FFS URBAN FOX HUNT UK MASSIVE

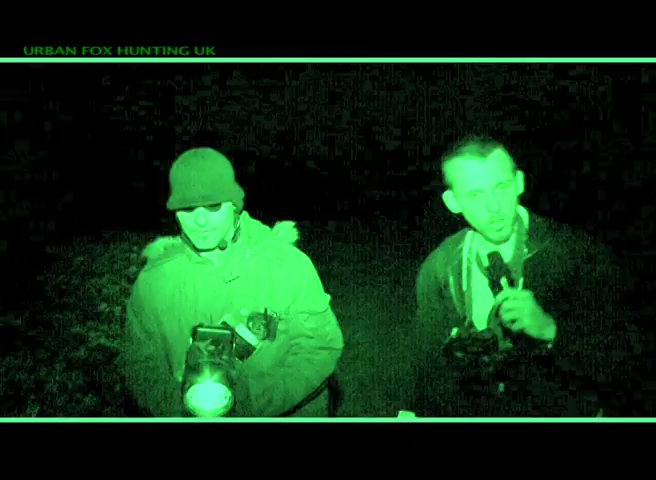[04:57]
The foxes were lying low here, folks. This is one of their rat runs, one of their tunnels, such as the Viet Cong used in the...
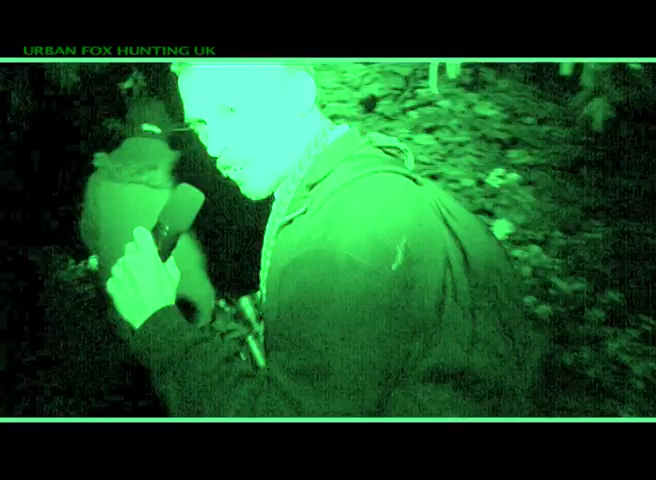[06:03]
Paying soldiers to shoot dogs in Iraq. I've just been warned to silence. We're approaching the lair of a fox. This is Urban Fox Hunt UK. We're very silently approaching what looks like some kind of open sewer. Yes, like the rivers in Beijing, folks, this place looks ecologically dead. This fetid pit of human stench
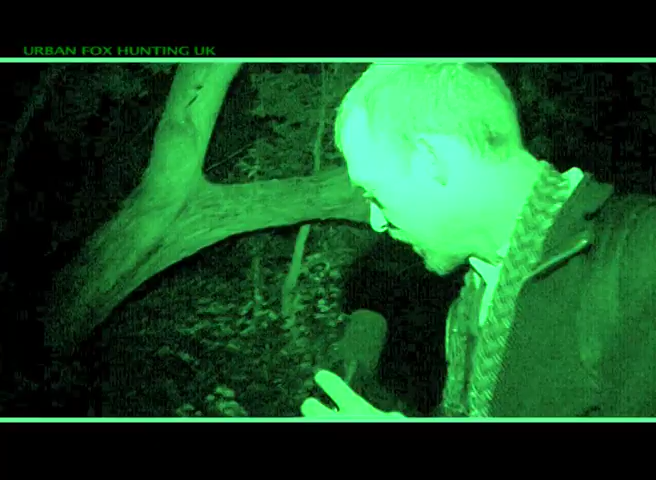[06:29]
looks like it could support no life within its black bowels, like unto the pit of hell.
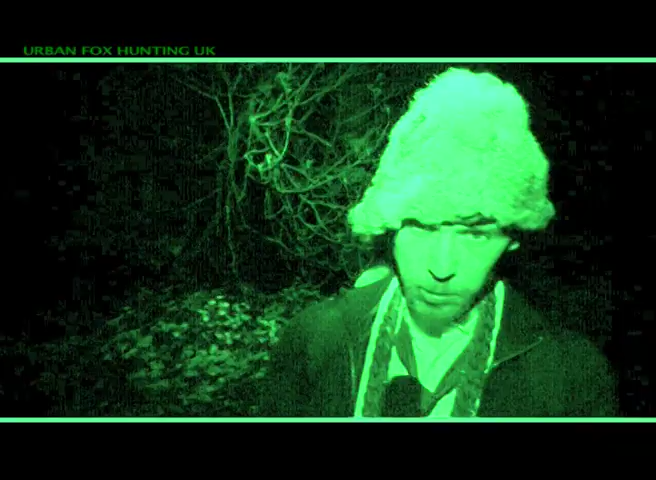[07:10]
The hunting cap, which appears to be made out of some kind of rabbit.
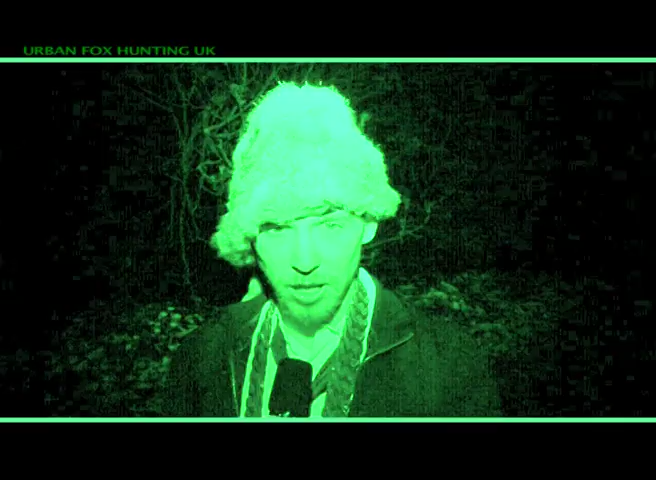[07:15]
A rabbit, that was cool. By a fox. Urban Fox Hunting UK.